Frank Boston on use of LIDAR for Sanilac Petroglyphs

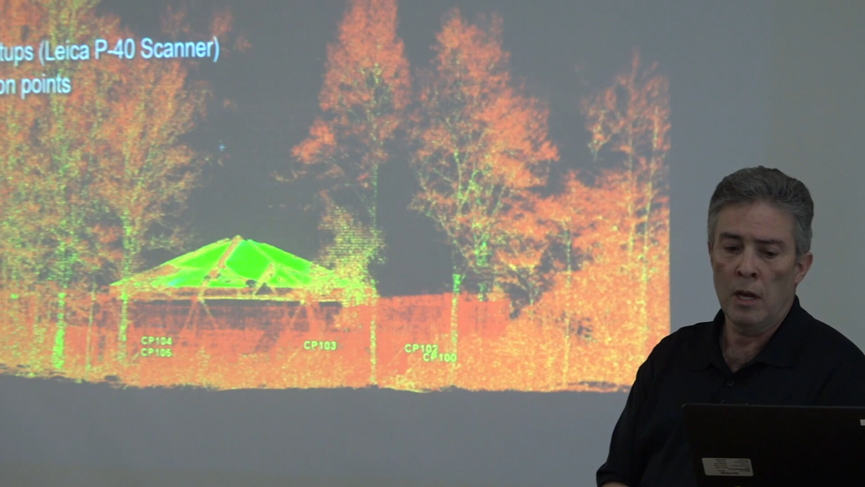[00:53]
We decided on a dual effort, both LiDAR and photogrammetry. For LiDAR, we used 13 setups using a Leica scanner on a tripod,
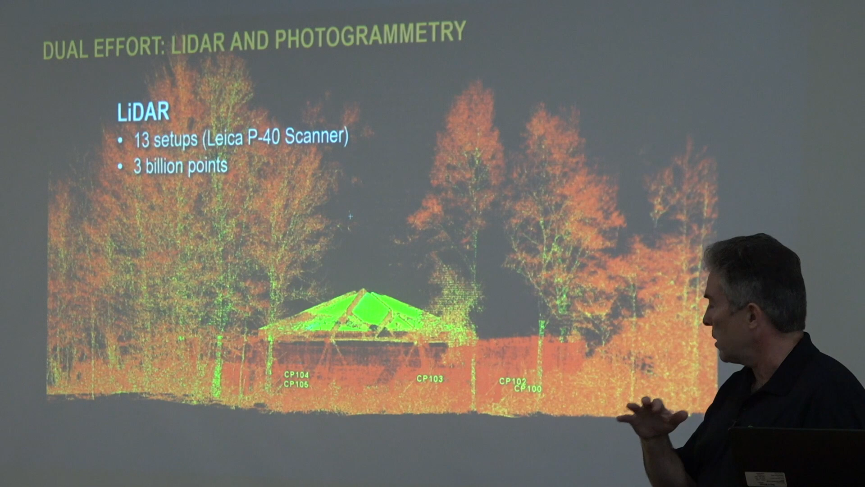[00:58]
13 different locations around the artifact, with an ultra-fine resolution much higher than we normally use for road projects. It resulted in about 3 billion points, which was way more than we had expected. Six of the setups were a full 360-degree scan, and the rest were higher resolution, just focusing on a window on the artifact itself.
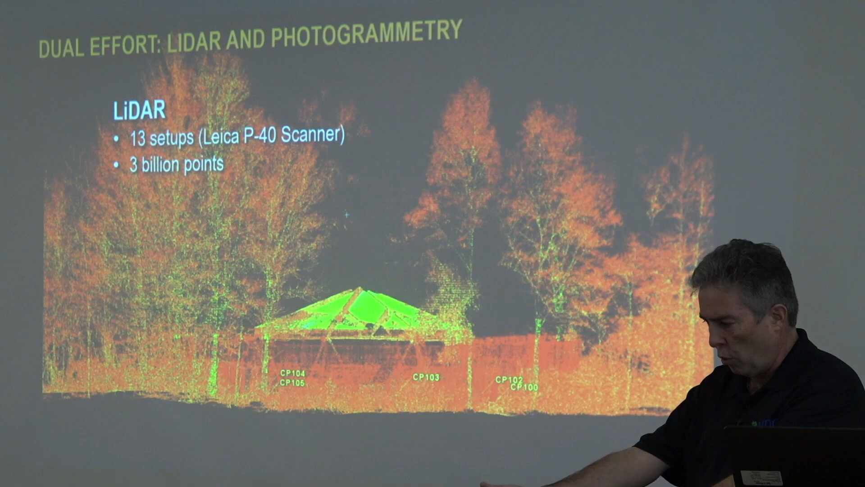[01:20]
What's really cool, though, about this particular model is that you can actually see more detail here than you can when you're standing out on the grounds looking at the petroglyph. Between the texture of the rock itself, variations from here to there, between the algae growing on it, the lighting and the shadow on the stone, if you remove all that and just have this, all you have to do is change the direction of the light in this model or the direction that you're viewing it from, and you can actually see way more here than you can standing out there.
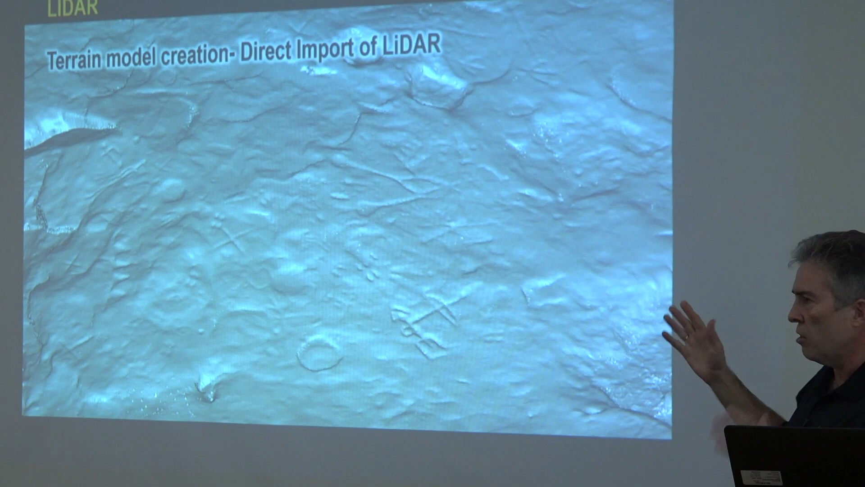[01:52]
Earlier, there was a diagram of their 100 or more petroglyphs. I'm curious to see if they discover more once they start analyzing this. So this is what the model looks like at this point.
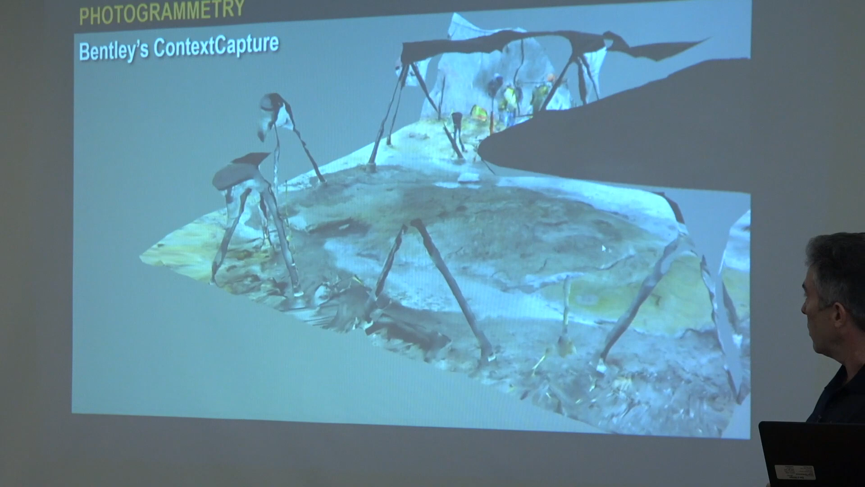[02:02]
All the extraneous information out here will be cropped out.